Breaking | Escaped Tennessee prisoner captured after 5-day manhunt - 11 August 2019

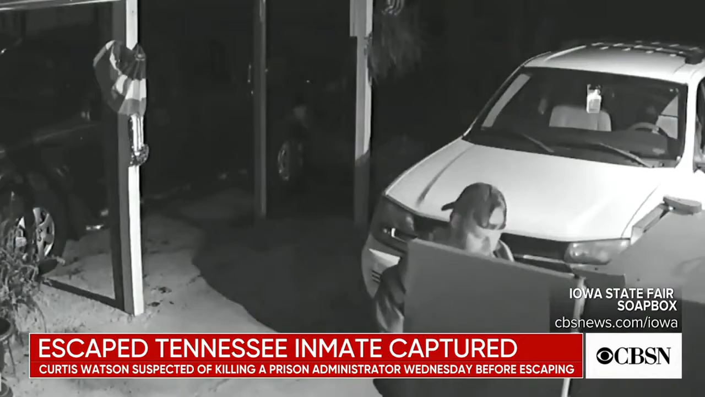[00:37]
rifling through a refrigerator on a property not far from the prison.